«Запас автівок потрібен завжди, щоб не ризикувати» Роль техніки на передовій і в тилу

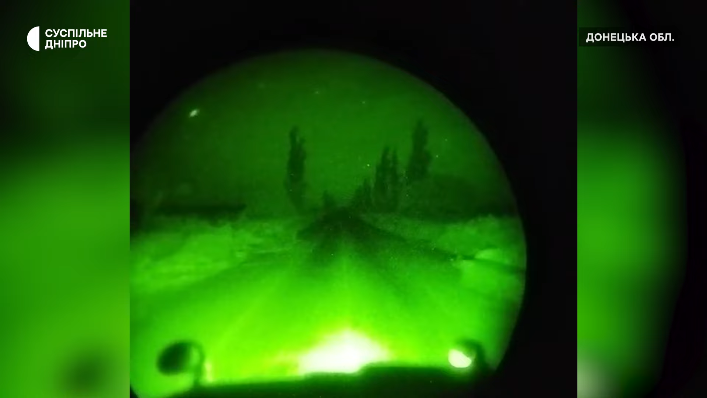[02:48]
такою темною ночі їздити керувати таким автотранспортом.
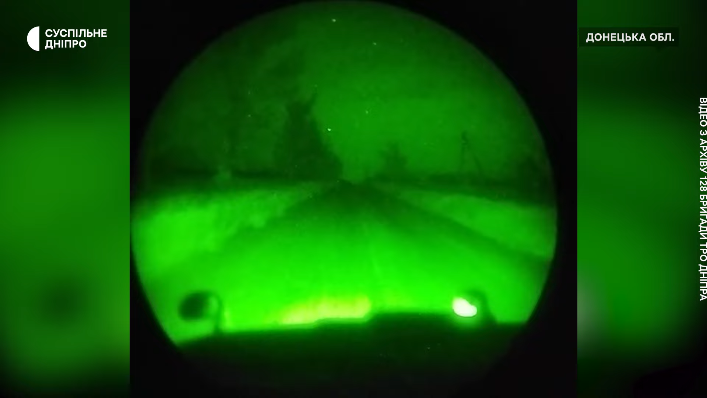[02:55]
І так, шановні, 11-та година ночі ми їдемо на позиції. Під покровом темрі, так, безпечніше.
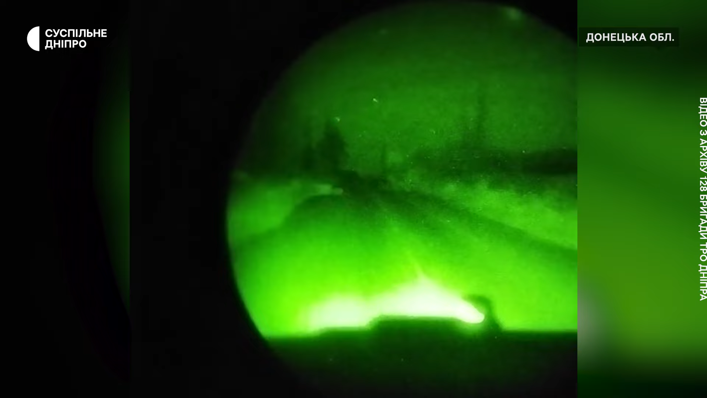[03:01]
За кермом водій, точно в такому приладі, і він веде автомобіль.
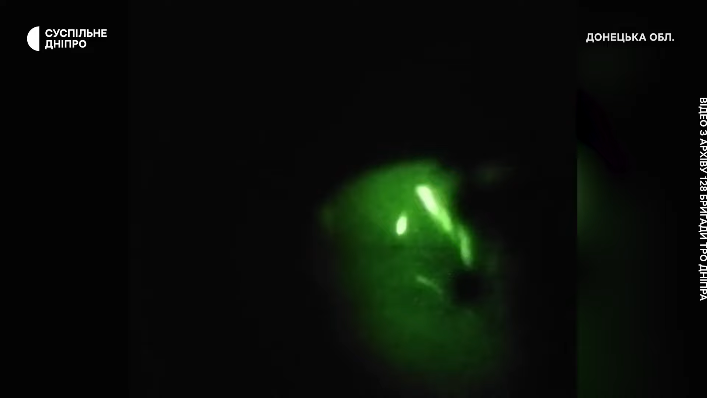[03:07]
Ось завдяки таким штукам ми можемо безпечно змінюватися ночі.
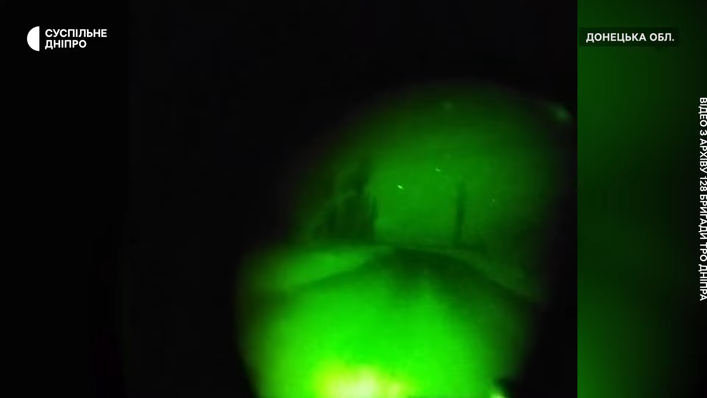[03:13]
Гарнесенька, було, звісно, жалко її грязь, але що ж зробиш.